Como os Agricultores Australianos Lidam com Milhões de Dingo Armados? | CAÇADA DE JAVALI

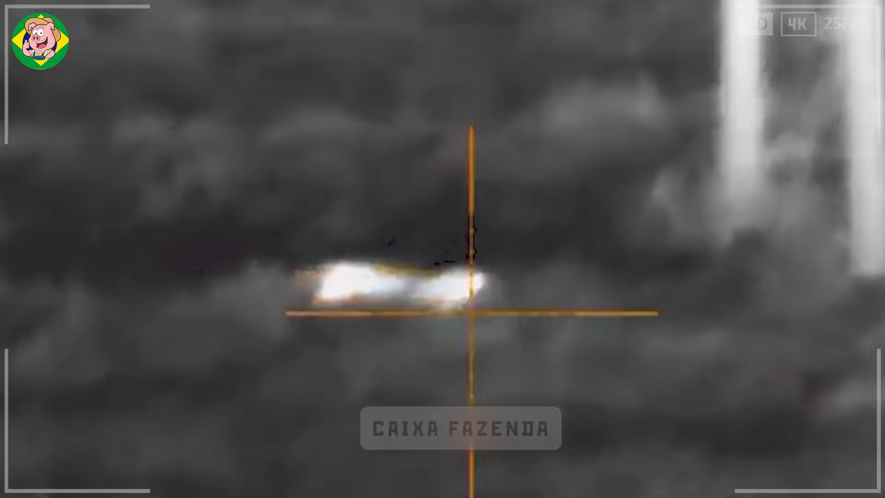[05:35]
infravermelho também são usadas para vigilância no escuro.
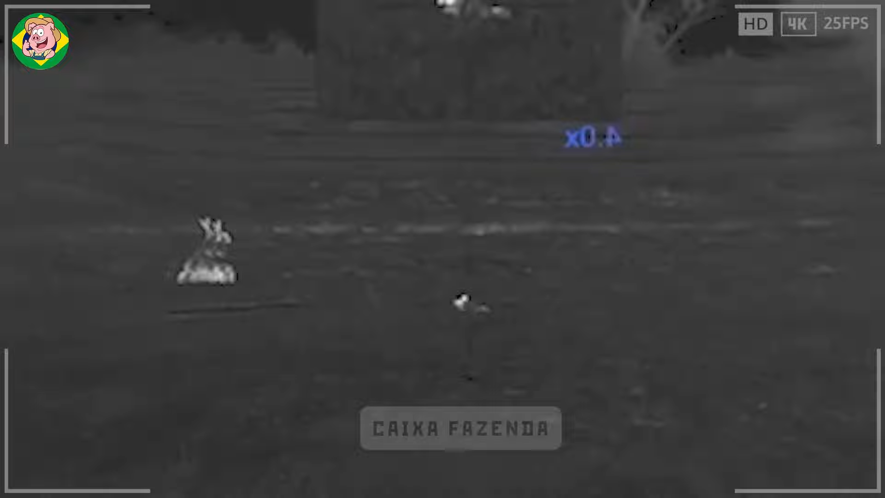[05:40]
Estudos recentes mostram que a caça noturna ajudou a reduzir a população de
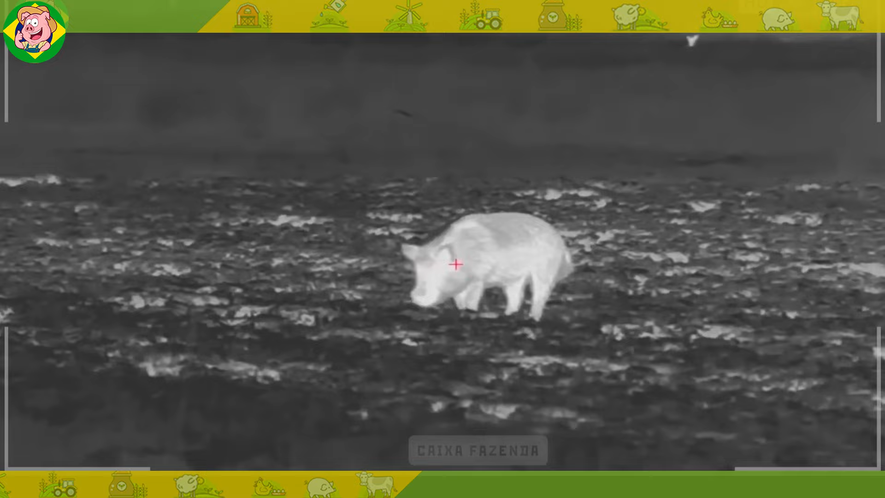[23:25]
Caçar javalis à noite pode ser uma solução mais eficaz, pois eles usam a escuridão para reduzir as chances de detecção,
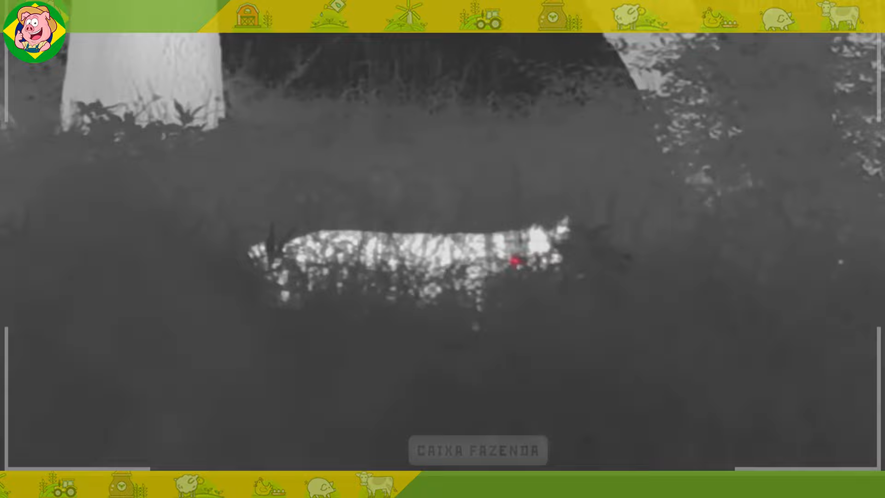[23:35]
tornando sua visão menos aguçada do que durante o dia.